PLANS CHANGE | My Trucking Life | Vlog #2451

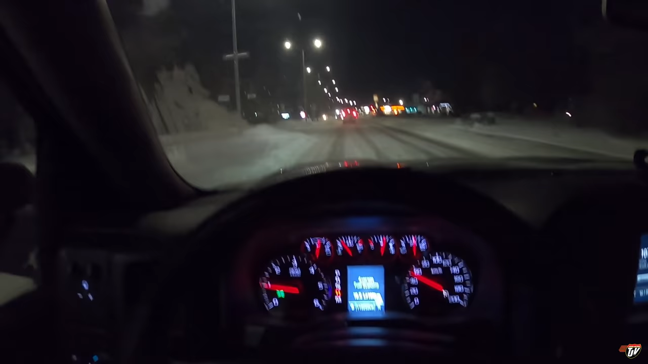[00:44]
beautiful morning what is it thursday beautiful thursday morning oh what do we got going on over here oh oh we got someone giving them a tug oh no what's going on here something happened something happened oh is the gm rescuing the dodge oh
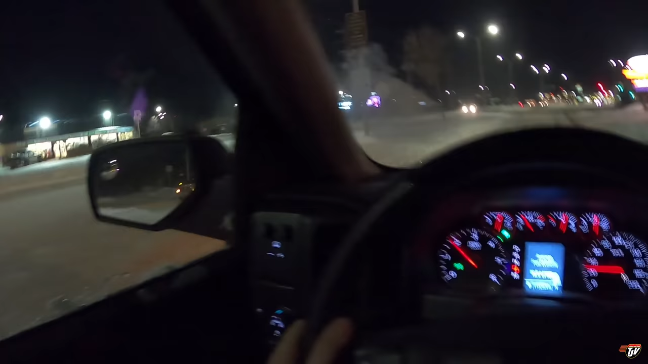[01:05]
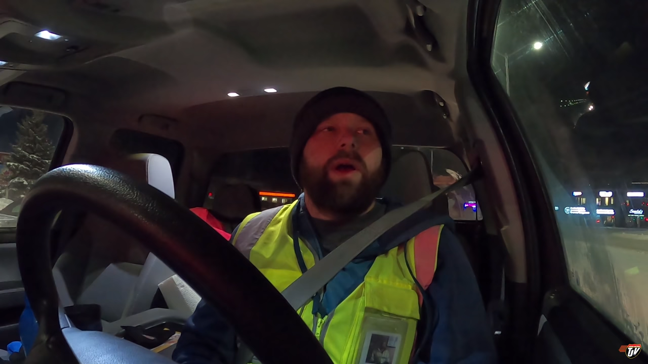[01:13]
oh yeah go show off you got a subaru all-wheel drive we're very impressed very impressed
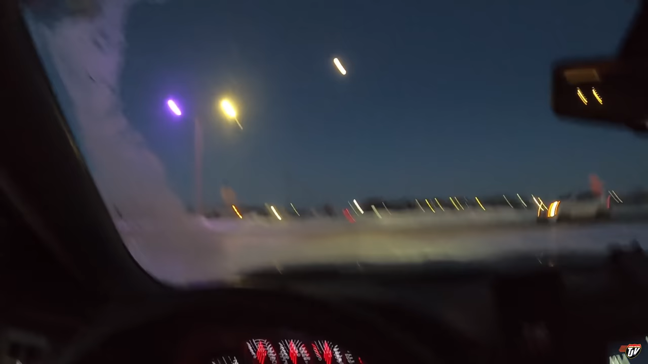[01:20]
oh now the other one's purple i'm pretty sure it was that one that was purple last time
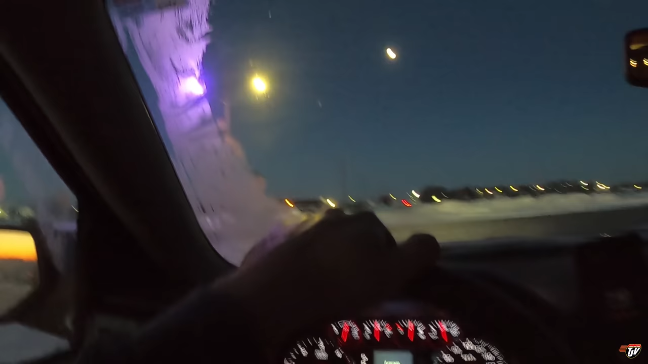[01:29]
replace that one just for the other one to go or was it that one and they just haven't replaced that one i wonder if they're not going to replace it then
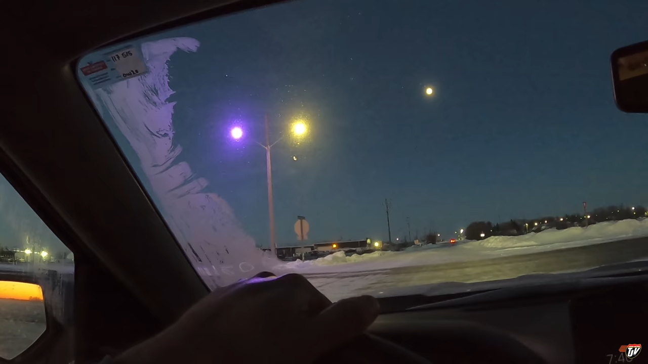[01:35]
oh i got these street lights going purple all over the place oh boy it is